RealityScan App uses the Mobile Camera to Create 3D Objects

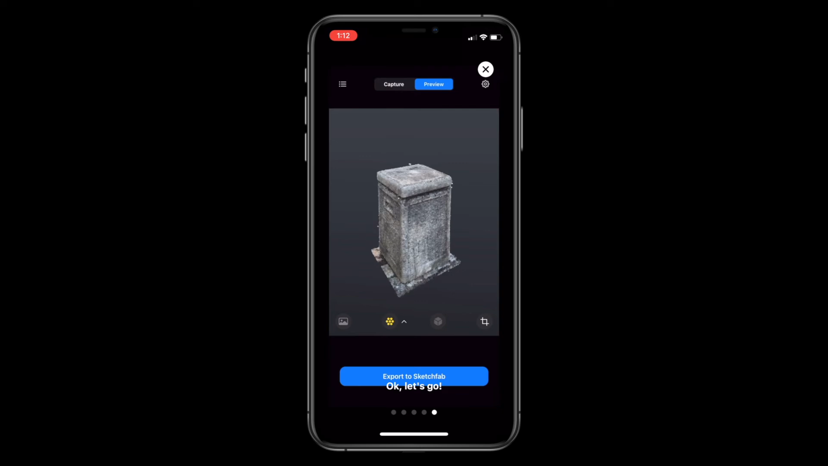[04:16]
One of the features of Reality Scan we can utilize
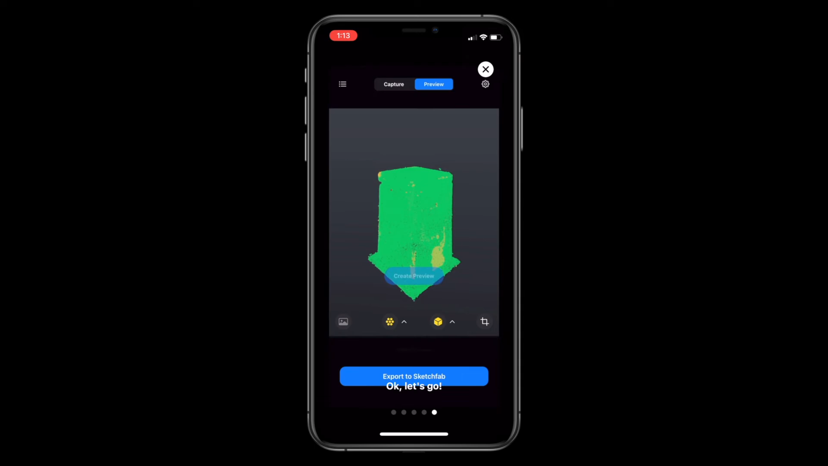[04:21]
is requesting a mesh through the preview model.
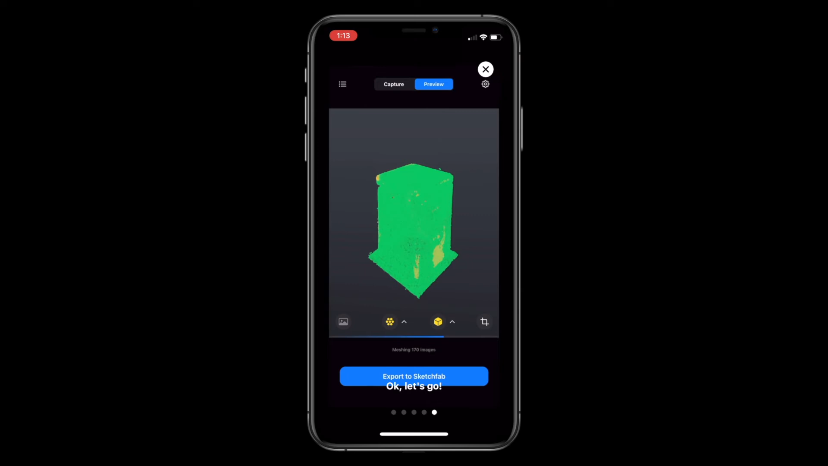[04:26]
By clicking the preview model button, we can request the mesh so we can inspect the quality of the alignment even further.
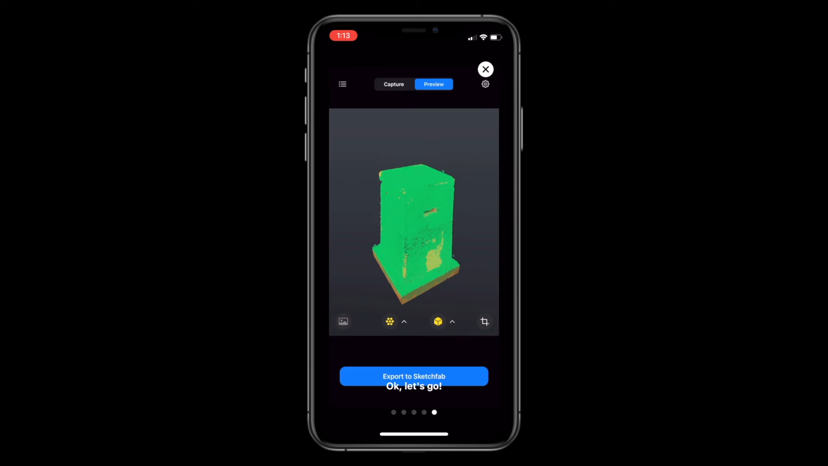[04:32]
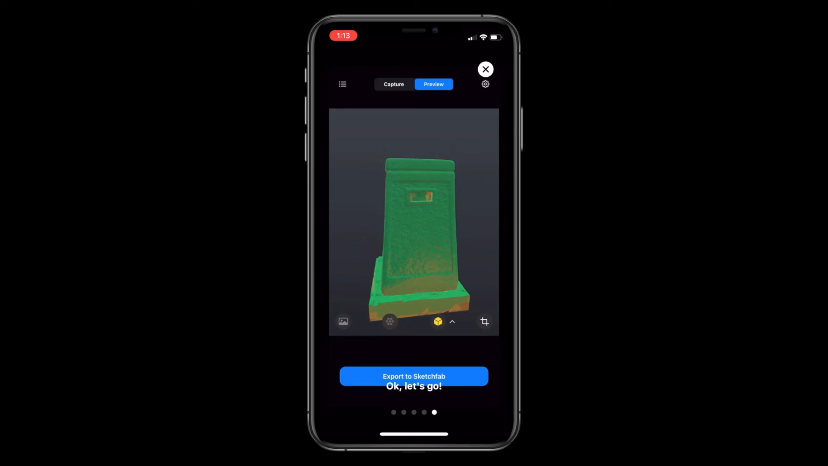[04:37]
After the mesh is generated and downloaded, the model can be rotated and inspected again in preview mode with the generated mesh in our aligned model.
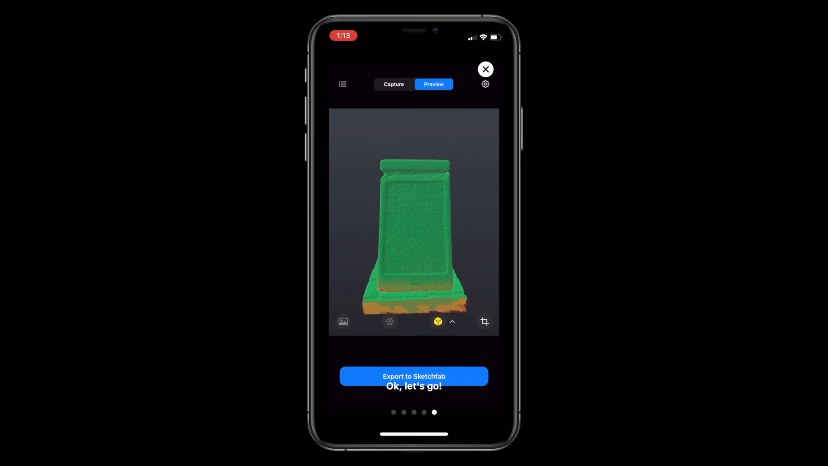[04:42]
We can also easily switch between quality mode and color mode by clicking on the button again.
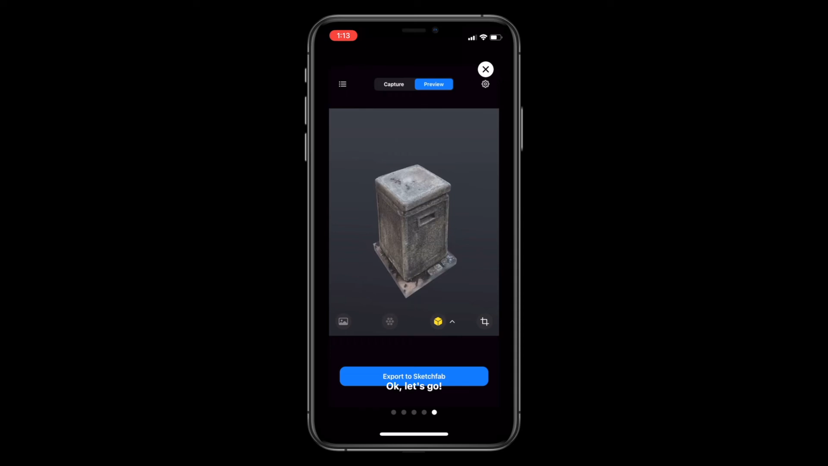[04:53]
Now that we have successfully scanned an object using capture mode, aligned the model using the cloud features, and inspected the object in preview mode, we are now ready to export our 3D object to Sketchfab.
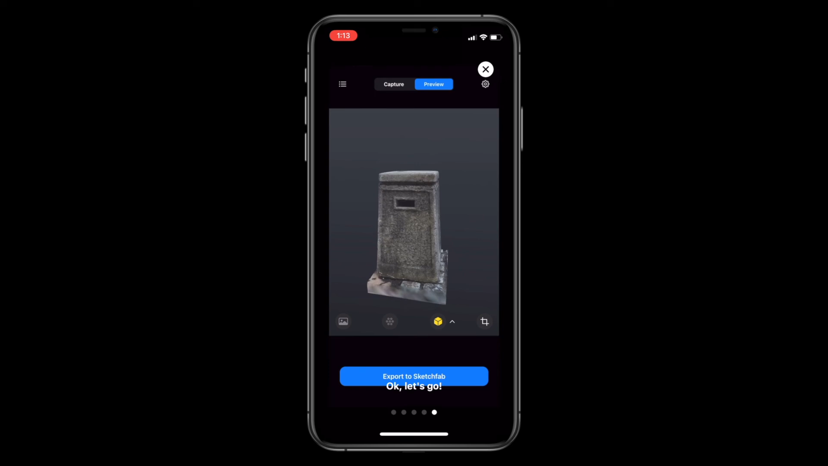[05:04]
If you've already connected your Sketchfab account when you first initialized Reality Scan,
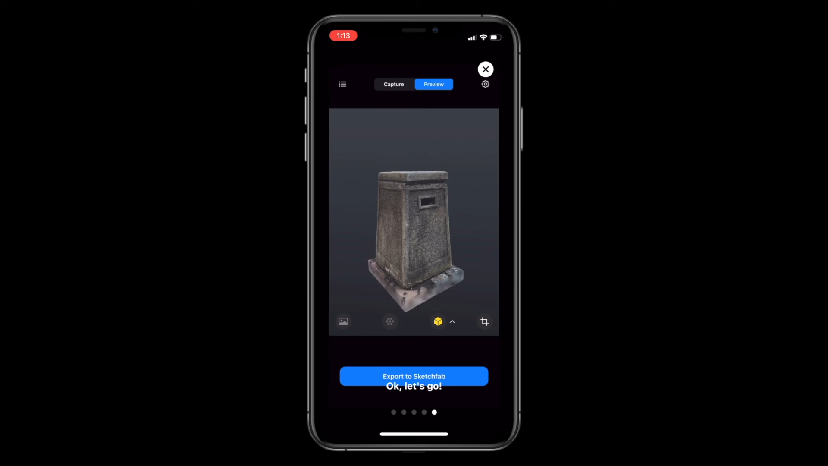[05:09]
you can press export to Sketchfab as the final step.
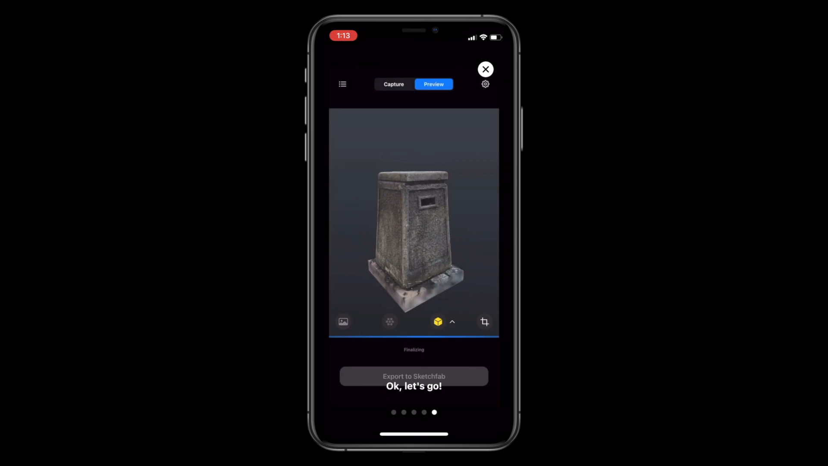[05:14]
Here's the finalized model on Sketchfab. We can now use Sketchfab's powerful features such as the model viewer.